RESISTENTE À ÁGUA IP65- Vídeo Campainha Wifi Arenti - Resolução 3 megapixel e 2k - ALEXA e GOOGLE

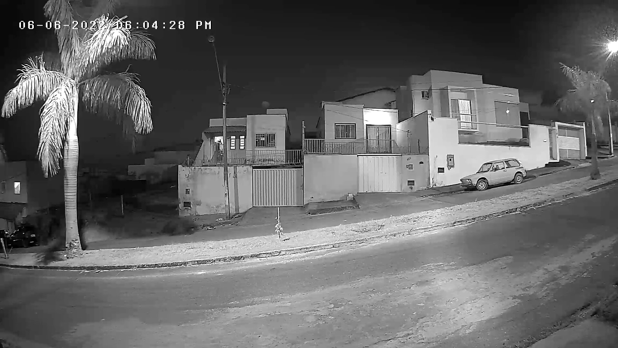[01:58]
E um outro detalhe interessante, tá? Que ela também tem aí um sensor de movimento que pega até 5 metros com ângulo de abertura de 110 graus.
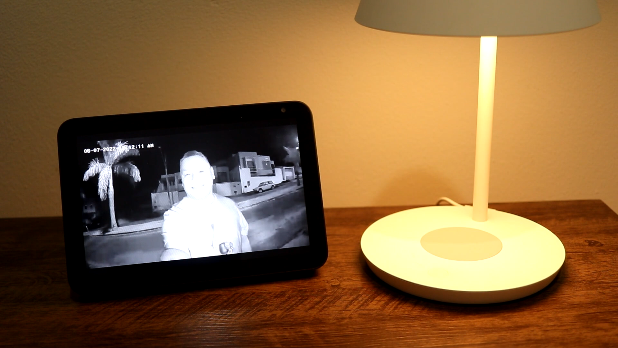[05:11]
porque ali ela funciona como se fosse uma câmera de segurança normal, tá, gente? Então, vamos no aplicativo que eu vou mostrar o funcionamento, vou colocar ela lá fora, claro,